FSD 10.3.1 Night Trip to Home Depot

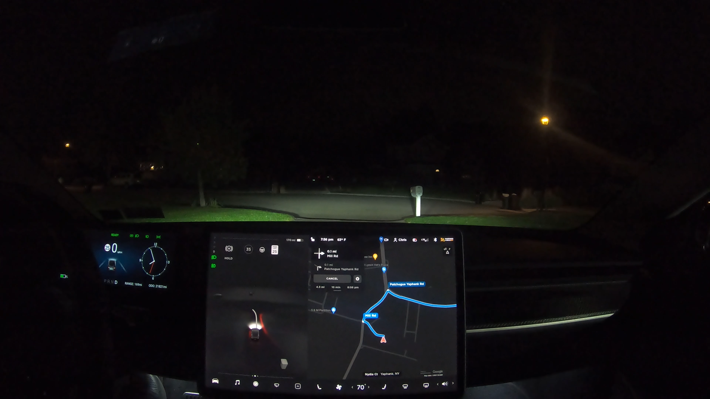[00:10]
Welcome back to another video of Tech and Tesla. So we're going to take the same drive to Home Depot, this time at night, and we're going to see if we have the same amount of interventions, or hopefully it does a little bit better. All right, here we go.
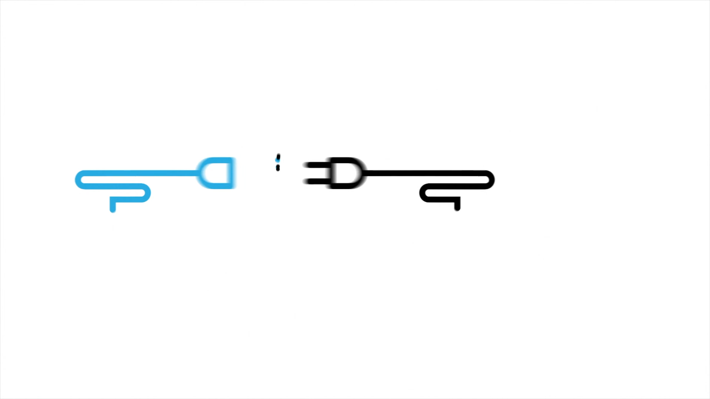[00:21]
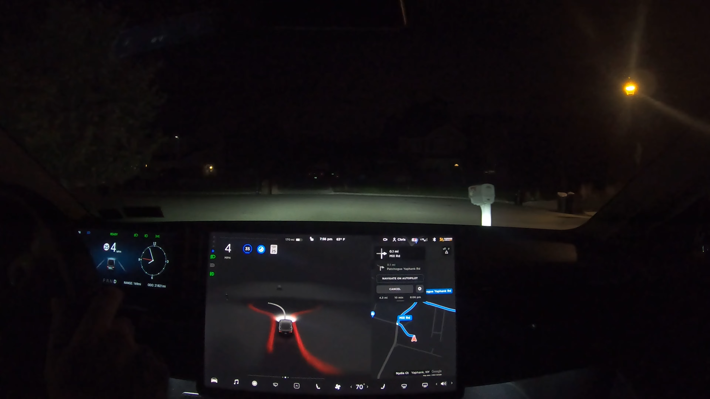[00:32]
Guns it coming out of the driveway,
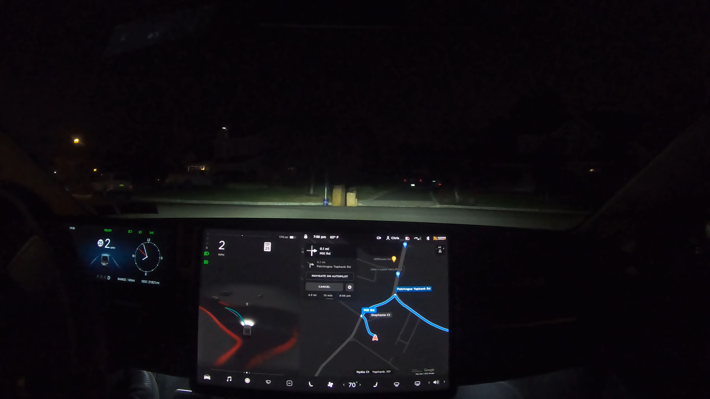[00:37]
and the car does bottom out if I gun it, so I had to take over there.
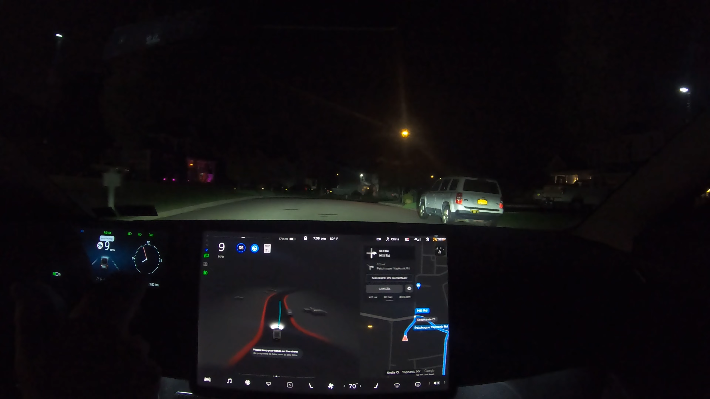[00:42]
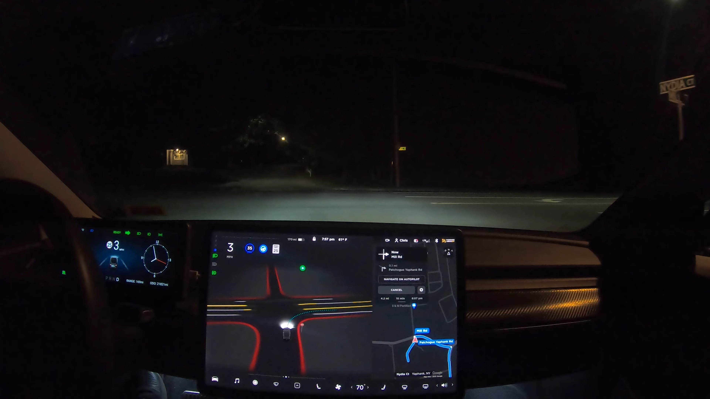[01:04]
Looks good. It took a little, corrected itself during the turn. Okay, so stopping, hard brake, but it is pulling further up.
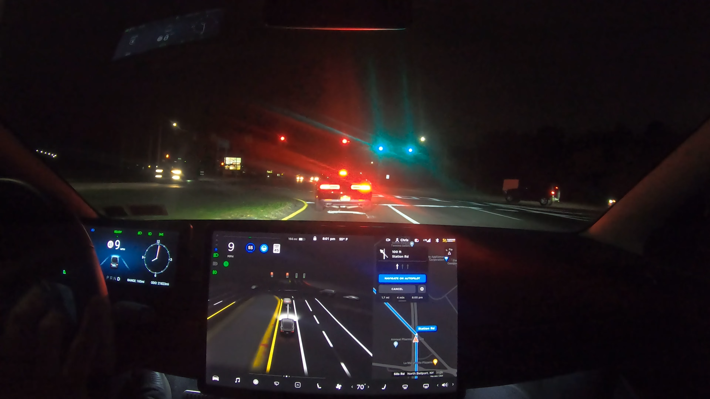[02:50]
So that was really good that it did that. Come on. Come on, press gas. Okay, I gotta press on the gas. Okay, that was terrible. Well, that's a regression, so it did one good thing, and then it did one horrible thing. We've got to report that.